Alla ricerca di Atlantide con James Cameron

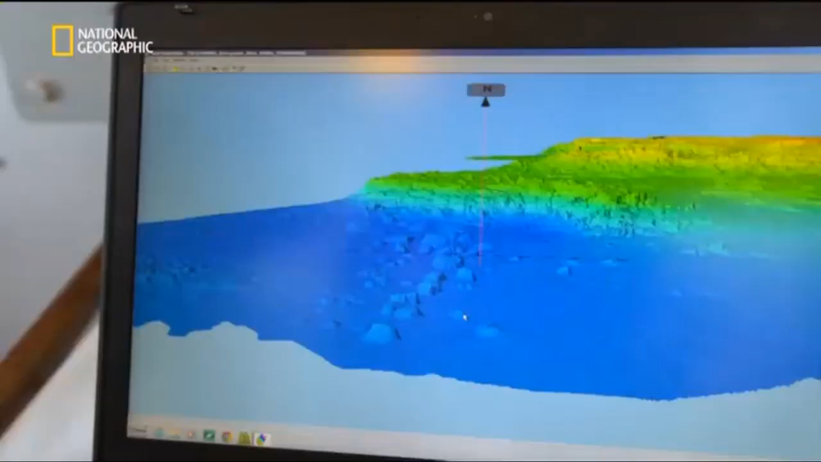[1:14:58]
Vedo qualcosa, ed è piuttosto evidente.
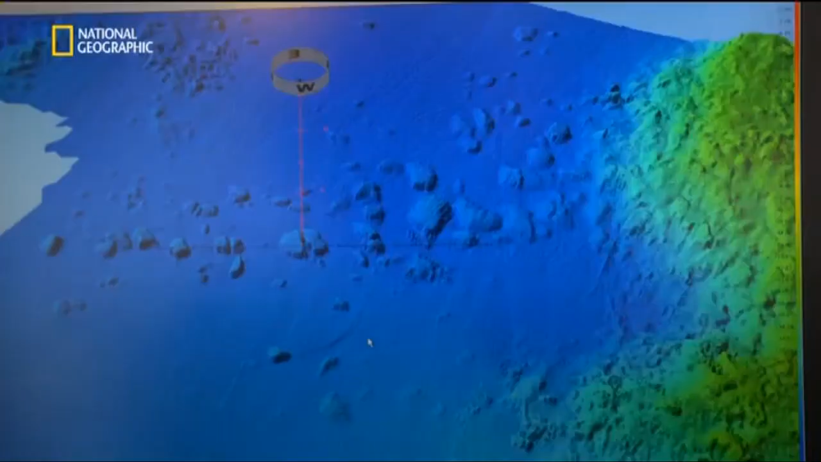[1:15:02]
Sembra una sequenza di blocchi, una sorta di spartiacque.